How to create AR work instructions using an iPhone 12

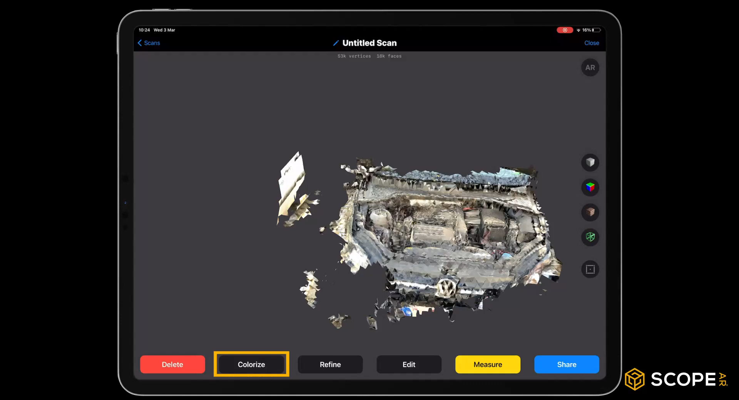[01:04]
This will improve the way the scan texture is displayed onto your object.
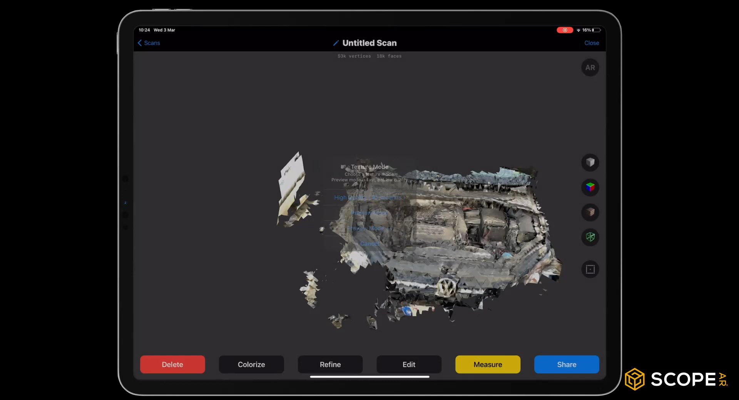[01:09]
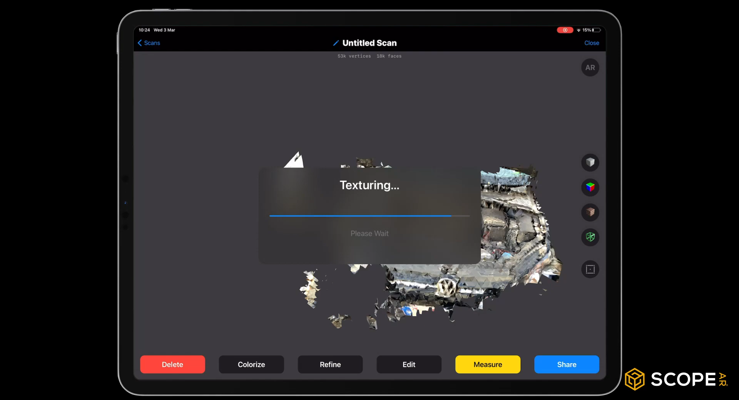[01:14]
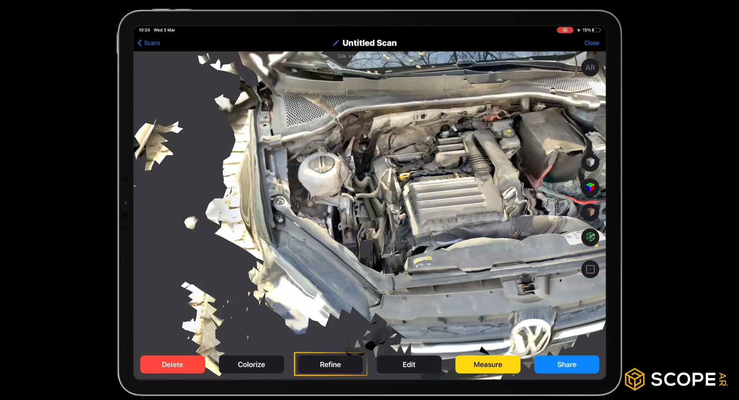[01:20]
Optionally, you can also refine your mesh by pressing Refine. This will improve the accuracy of your model.
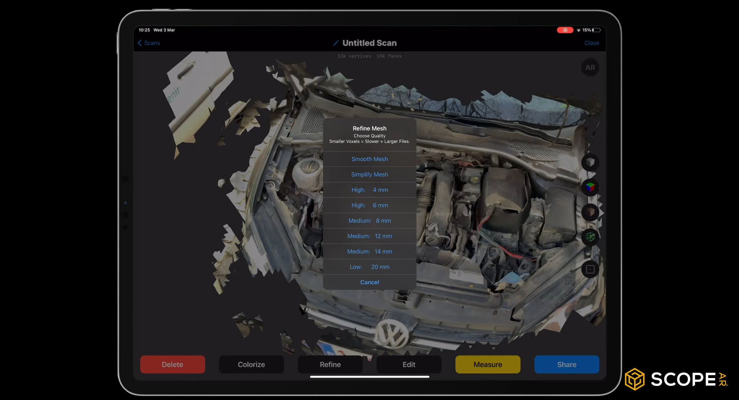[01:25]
I'm using medium quality now, as I want a trade-off between high quality visuals and good performance.
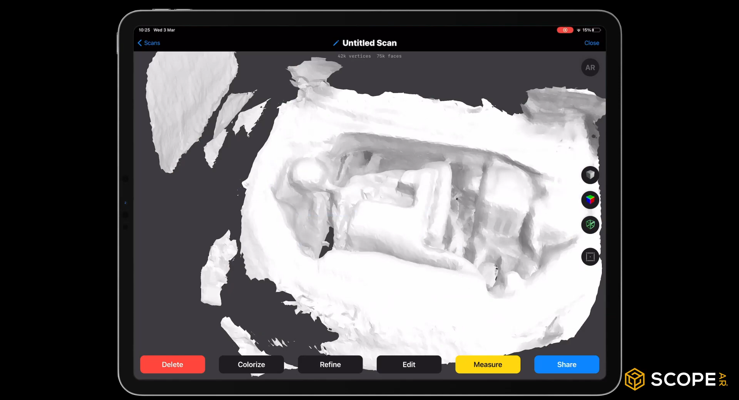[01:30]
As a guideline, I would suggest to try to keep your face count below 200k.
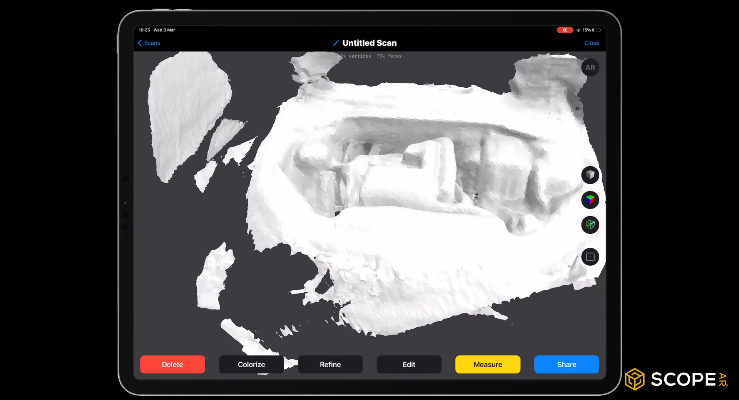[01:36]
We colorize in high quality again to reapply the texture.
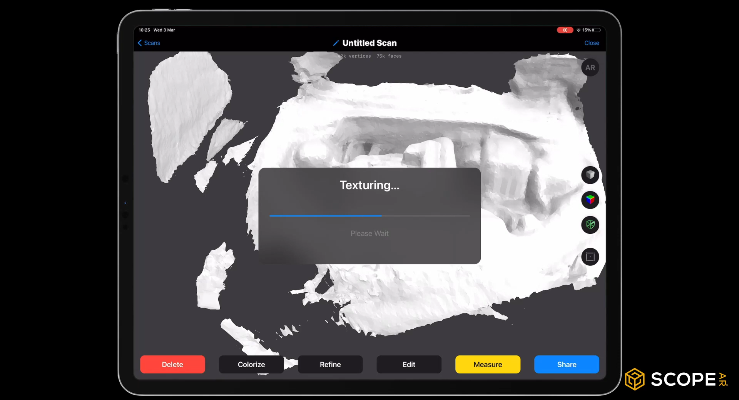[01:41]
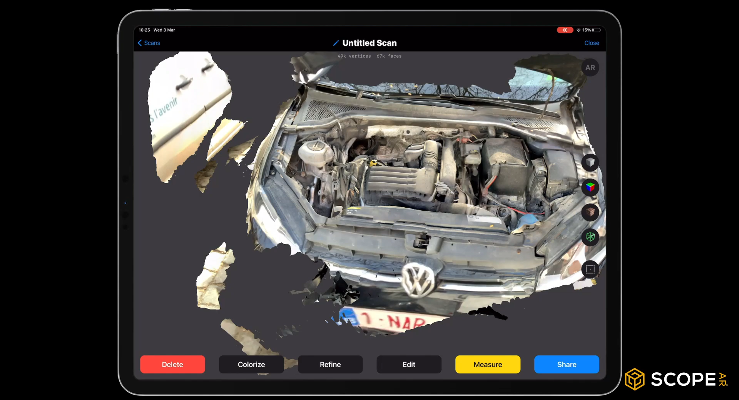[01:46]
The result already looks really good at this point.
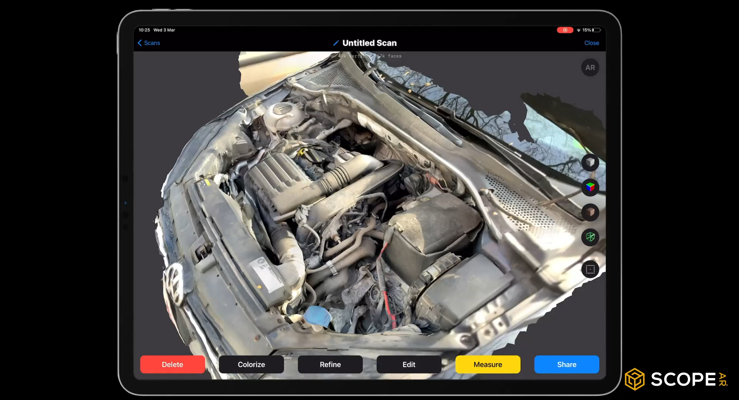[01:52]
Next, press Edit to further polish our scan model.